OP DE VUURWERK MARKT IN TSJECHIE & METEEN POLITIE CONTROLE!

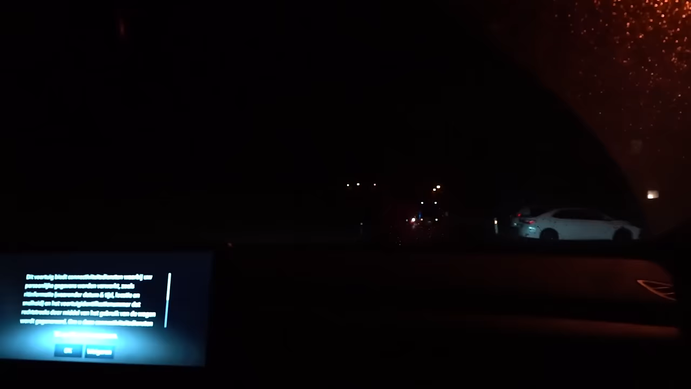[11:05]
Oh nee. Grappje. Het is wel politie. Ik ga stuk. Nee het is wel politie. Kijk maar. What the fuck. Maar is het een aanrijding geweest ofzo?
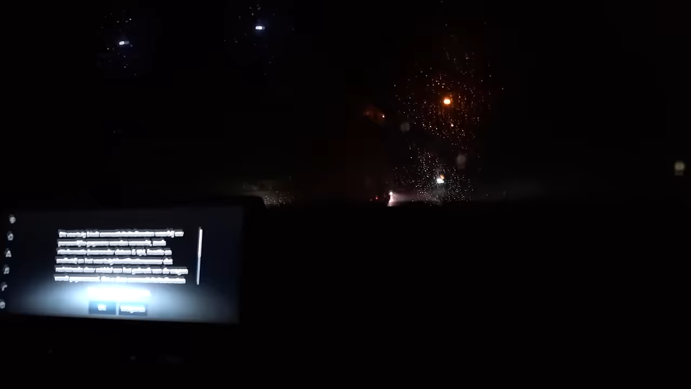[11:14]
Ik weet niet man. Fucking sketchy. Oh je mag er niet doorheen denk ik. Nee? Nee. Rij maar even hier waar die vent vandaan komt. Oh dick.